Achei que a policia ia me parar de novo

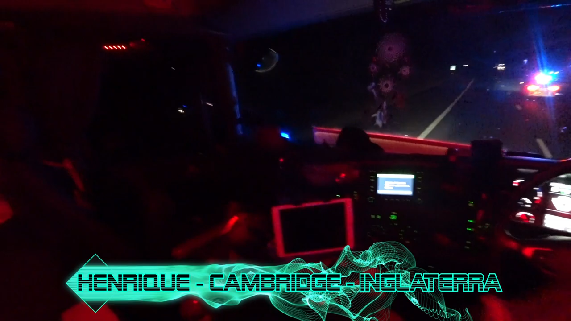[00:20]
O cara vem e me passa. Ah, meu ovo, hein? Aí!
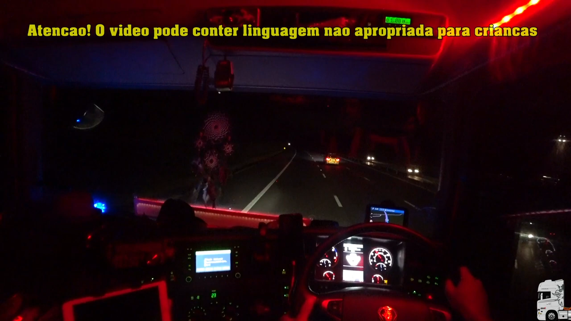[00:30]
Aí, que bosta! Só pra encher o saco esse caralho! Tamo junto a gambada, canal Glandestino Channel, 11 horas e uns quebrados da noite. Ele veio, ele tava atrás de mim aqui, eu ultrapassei esse carro, tem um caminhão atrás de mim, né?
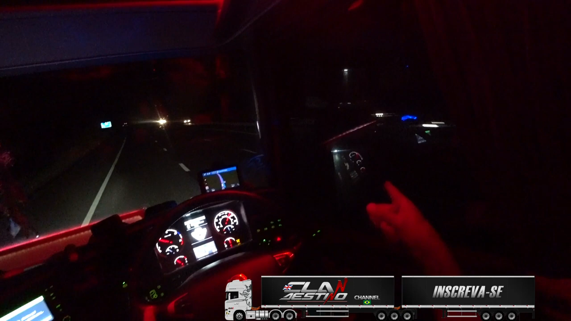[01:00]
Eu ultrapassei ele, aí eu vi que tinha um carro atrás. Eu ultrapassei o caminhão, joguei pra cá, ele jogou pra trás de mim, né?
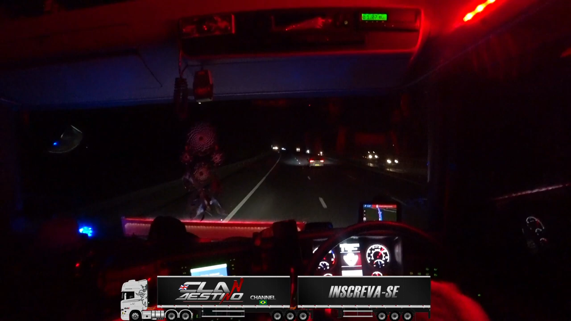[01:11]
Aí ele pegou, jogou aqui do lado, entrou na frente e ligou as luzes. Escreveu, né? Do Not Overtaking, ou seja, não ultrapassar, né? Você vai me parar?
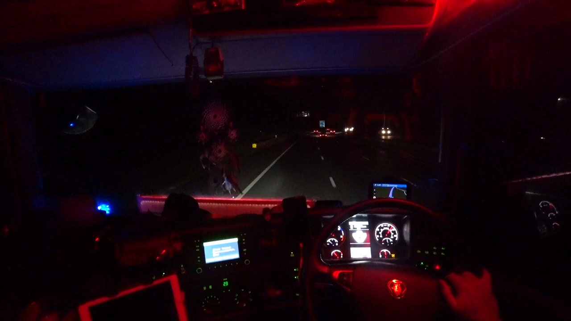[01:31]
De novo? Mais uma vez? Mas geralmente quando eles fazem isso é porque tem algum acidente, alguma coisa que caiu na estrada aí, né?
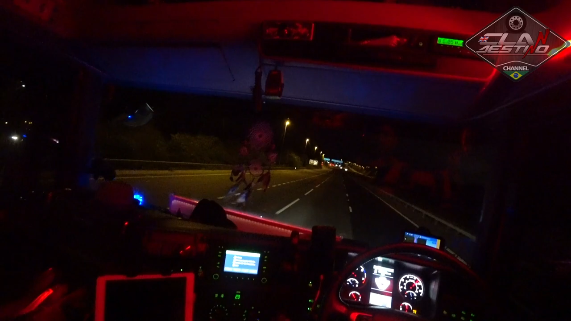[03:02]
E faltam 39 milhas. Olha o tanto de vetro lá em cima. Ó, tem uma, duas, três, quatro. Quatro? É, quatro. Uma aqui, uma ali, uma lá. E duas aqui e duas de lá.